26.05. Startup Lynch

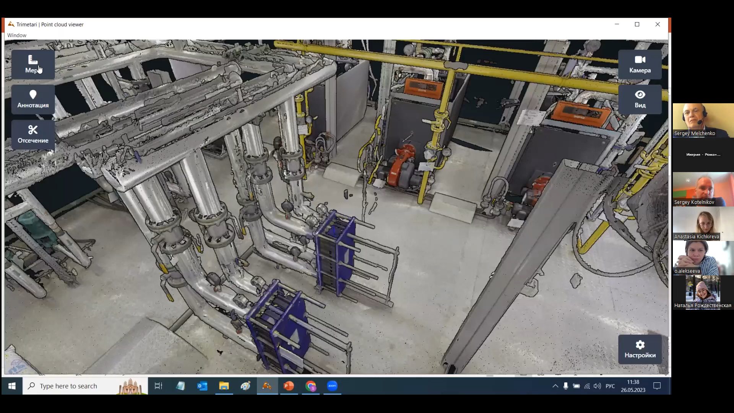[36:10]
есть да пусть и геометрические измерения вот те самые аннотации которым можно дополнять какую информационную составляющую к этому двойнику добавлять или обмениваться информацией между пользователями остальные инструменты это настройка визуализации сейчас модель выглядит сама выглядит вот значит